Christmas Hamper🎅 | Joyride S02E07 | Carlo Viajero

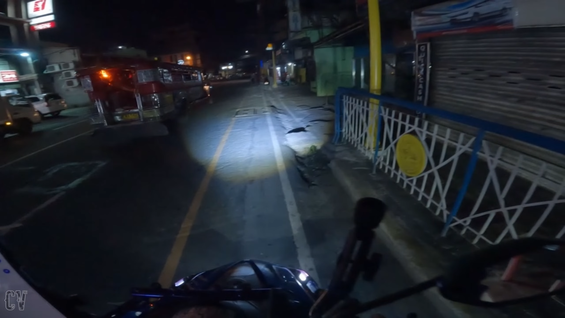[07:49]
bali nandito na tayo sa may Mandaluyong na ibaba na natin si kuya, si sir.
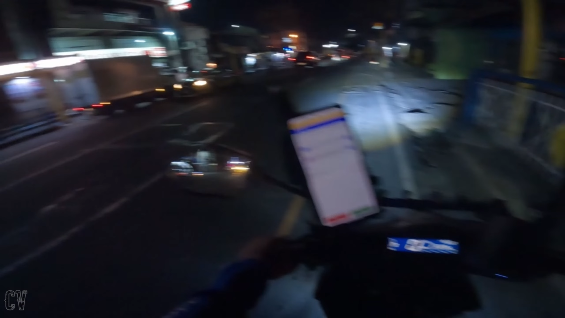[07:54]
Ingay mo. Nakalimutan kong pindutin yung camera natin kaya hindi naka-record. So abang tayo ng next nating booking. Ito mukhang meron na oh.
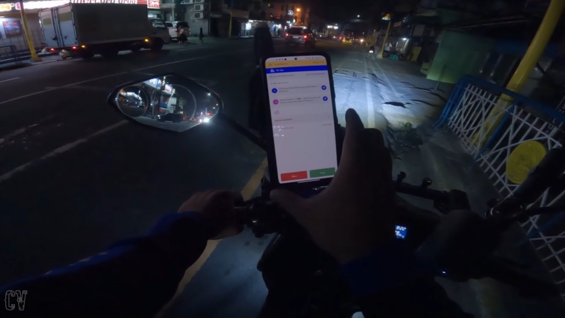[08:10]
Mandaluyong to Pasig. Kunin na natin. O yun, tawagan muna natin si customer.